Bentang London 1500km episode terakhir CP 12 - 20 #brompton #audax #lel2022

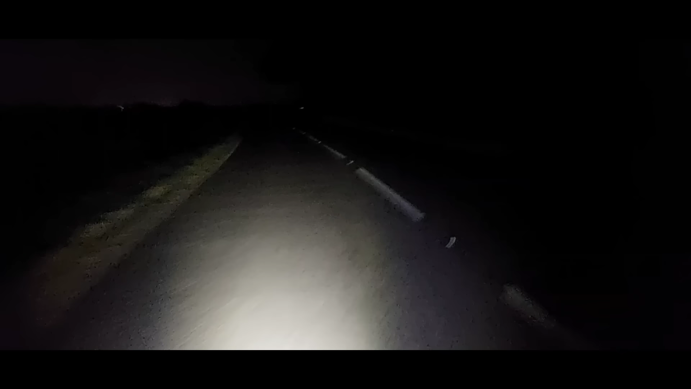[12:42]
Hei Gelap Ini Masih Jalan Antar Kota Sih Oleh Siang Kan Kiri Kanan Kelihatan Padang Bandum Malam Ya Kelihatan Apa